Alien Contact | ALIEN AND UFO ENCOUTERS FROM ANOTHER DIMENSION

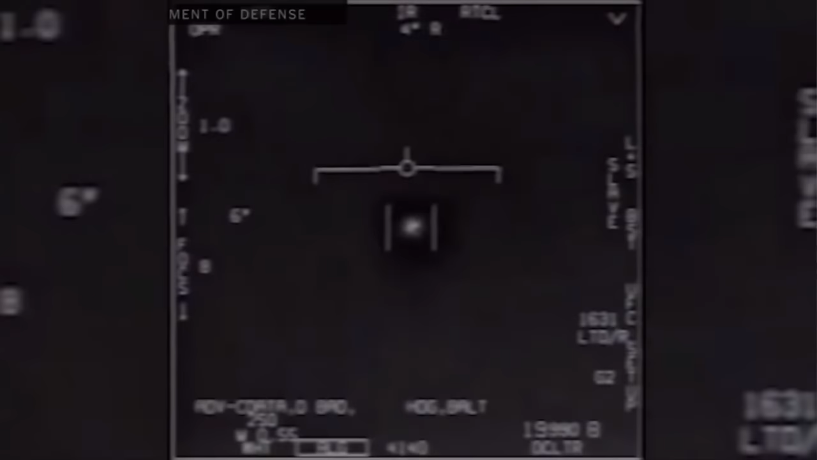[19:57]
Pilots claimed the UFOs were also able to stop quickly and turn suddenly,
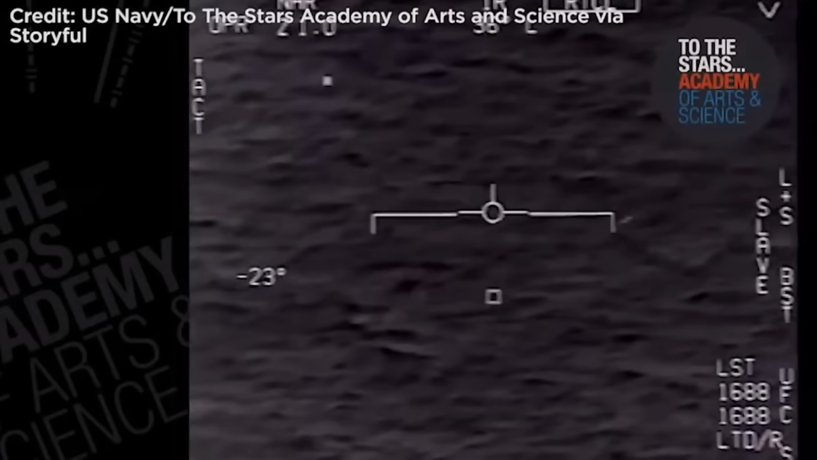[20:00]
even against deadly winds, and declassified footage showed one such object hurtling rapidly across the sea at hypersonic speeds. One 10-year veteran, Lieutenant Ryan Graves, claimed that he saw UFOs daily and that the objects would reach hypersonic speeds and heights of up to 30,000 feet without any visible engine or plumes of infrared exhaust.
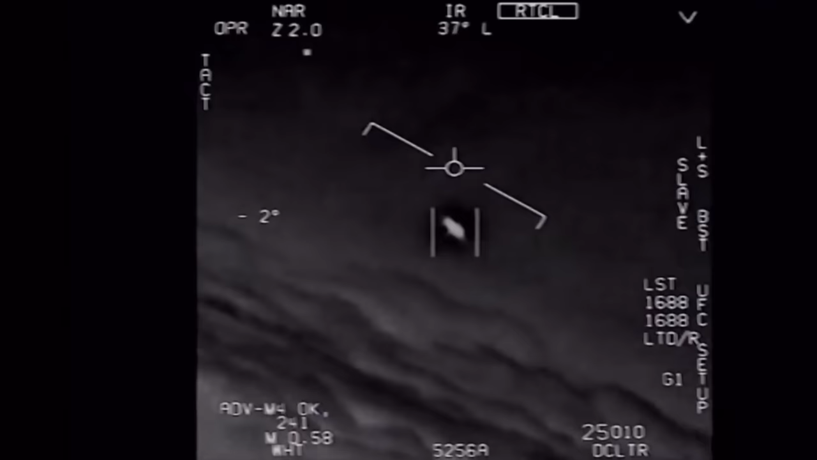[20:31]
Graves, who reported his experience to the Pentagon and Congress, said, these things would be out there all day and that, with speeds we observe, 12 hours in the air is 11 hours longer than we'd expect. Graves described one video of an encounter with an unidentified object.
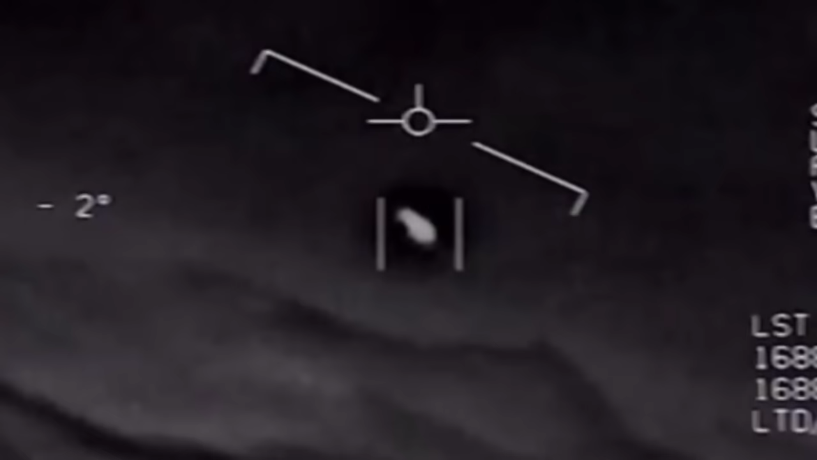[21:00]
The pilots are astonished to see the object suddenly reorient itself toward the approaching F-A-18. In a series of discrete tumbling maneuvers, they seem to defy the laws of physics. The object takes a position directly behind the approaching F-A-18.
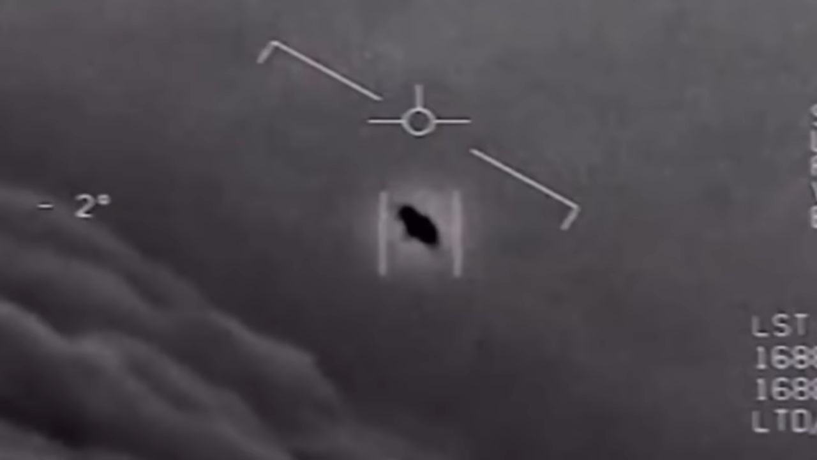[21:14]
The pilots capture gun camera footage and infrared imagery of the object. They are outmatched by a technology they've never seen.
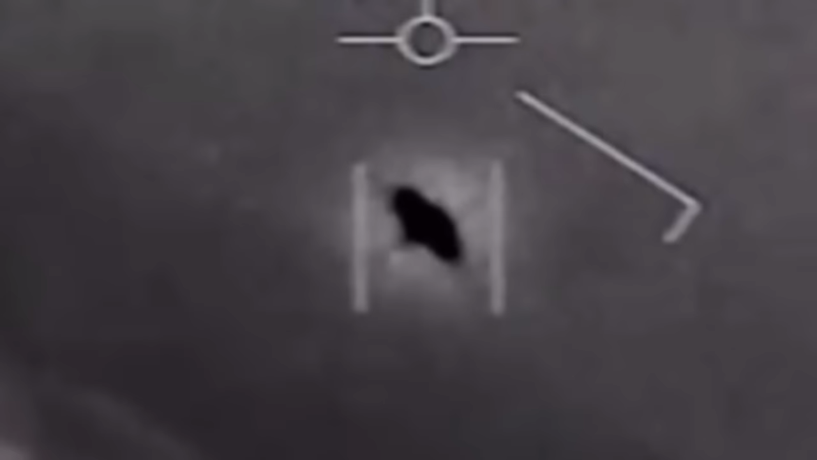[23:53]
Recording from the U.S. East Coast not only show similar objects,
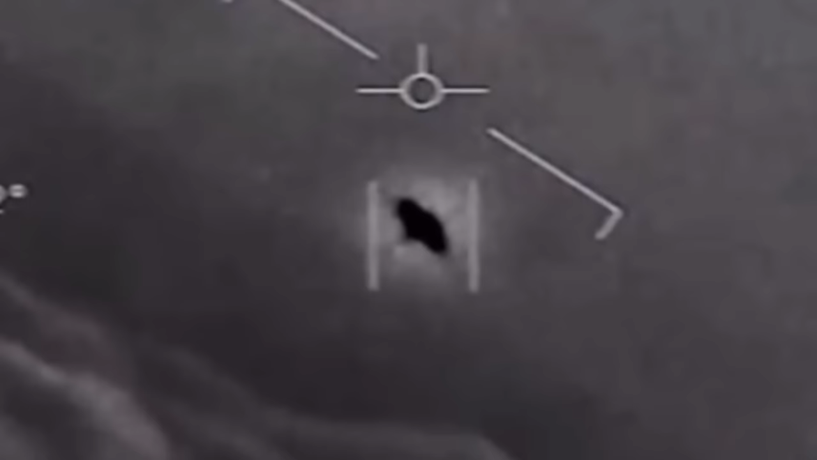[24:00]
but the two pilots who were prepared to go on public record gave some stunning evidence. One said that he once had an object clearly on his advanced sensors, but was completely unable to see it with his own eyes.